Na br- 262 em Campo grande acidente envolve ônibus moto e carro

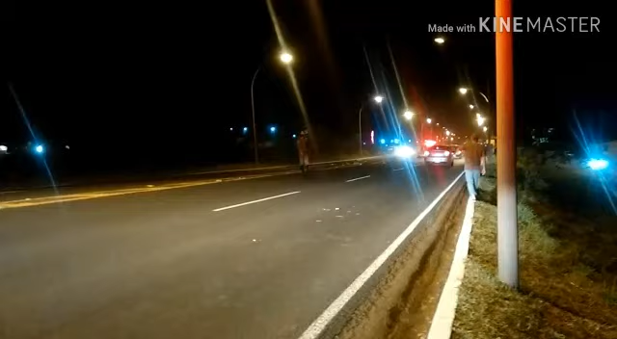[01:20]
Com o acidente, o tráfico na via ficou mais lento, mas os veículos prosseguiram com a ajuda e orientação dos bombeiros que estavam na pista. Por fim, ninguém se feriu gravemente.